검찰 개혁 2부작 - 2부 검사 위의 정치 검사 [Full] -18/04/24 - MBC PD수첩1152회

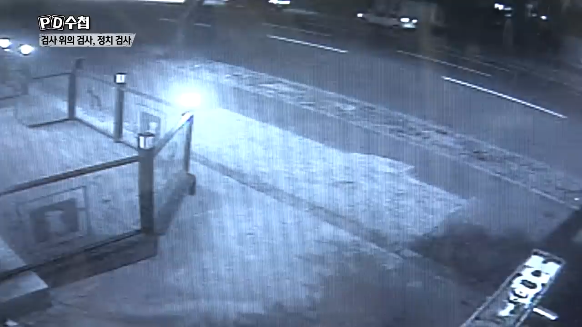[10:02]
초록색 반팔 티셔츠를 입은 한 중년 남성이
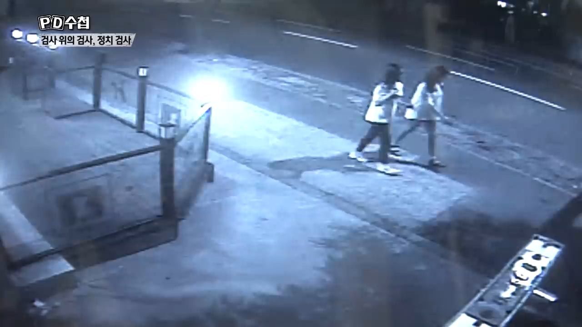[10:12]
성기를 노출한 채 거리를 활보합니다
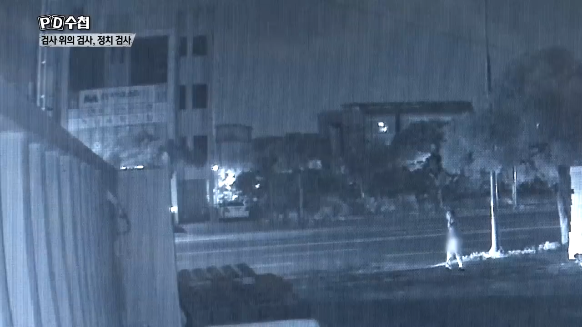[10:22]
성기를 노출한 채 거리를 활보합니다 그러던 남성은 대로변에서 응난 행위도 합니다 노출된 상태에서 걷기도 하고 뛰기도 하고